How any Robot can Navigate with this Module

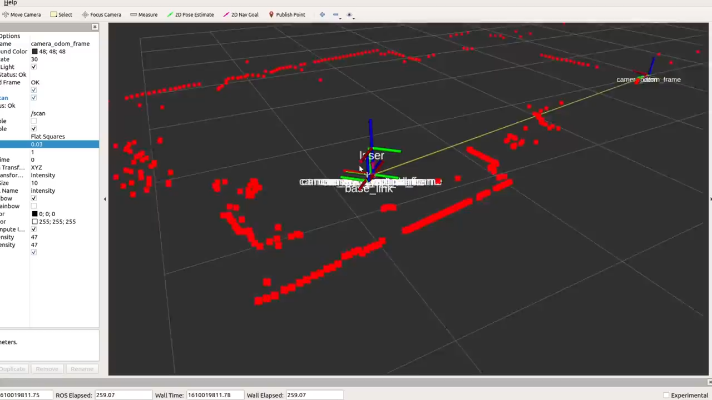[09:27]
And you can see the laser scan is at the right level for the laser, which is above the camera.
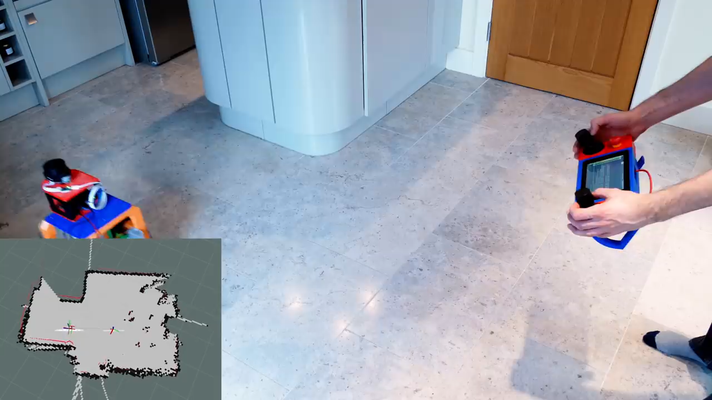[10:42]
I've also got buttons on there and the capability to build a touchscreen interface, but there's more in the dedicated video about that. One way or the other, the map seems to be building okay, although the laser isn't quite as good resolution as the one on the really useful robot. The really useful robot has the RP LiDAR A2, and this one is the A1. This one costs about £100, and the A2 is over £400. The moment of truth comes when we try to actually navigate to a 2D nav goal, and that's the big red arrow you can see me drawing on the map.
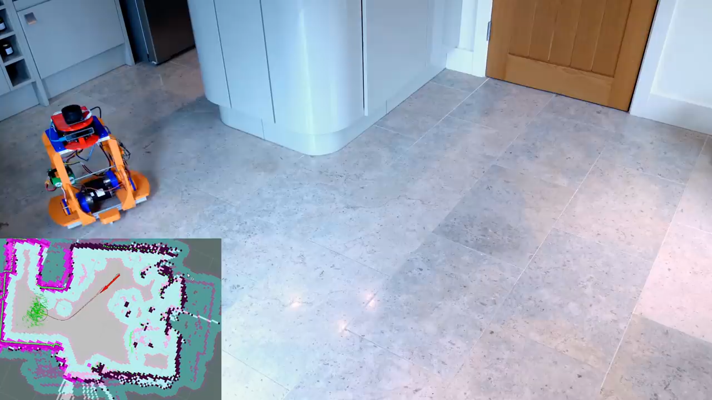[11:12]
We have several map layers here, including the original map we drew, and then the pink, which is marking and clearing. So as the robot detects new objects, it puts them on the map, and when they disappear, it clears them. Now you'll see there's lots of extra stuff on there which isn't really on the map, and I think that's because the laser is quite cheap and it's picking up reflections from the shiny kitchen cabinets. There's also an inflation radius, coloured in light blue, around every object,
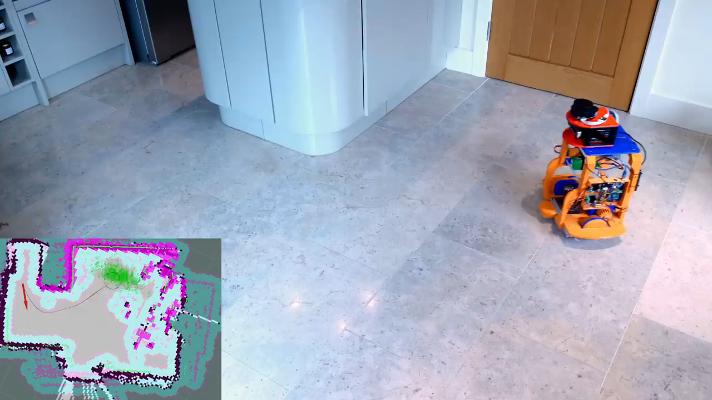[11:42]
which is how far the robot stays from it, and that's currently set to 20 centimetres. However, the robot thinks it's the really useful robot, which is slightly wider. So it is giving things quite a wide boundary and not going too close to them, which I guess is okay. We can see the map is clearing up as the robot drives around and finds that some phantom objects aren't really there, but then some others still appear. So I really think this is down to the quality of the laser, because I never had these issues with the really useful robot.
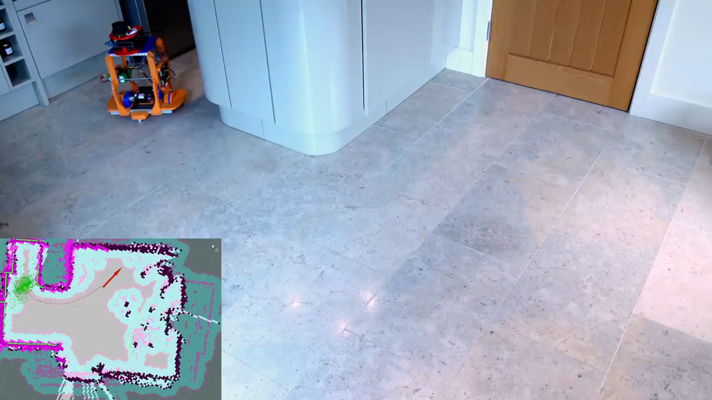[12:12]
One way or the other though, it seems to navigate okay from one goal to the next, although sometimes it's a bit sketchy on the corners, where that inflation radius is probably a little bit too big for the physical size of the robot.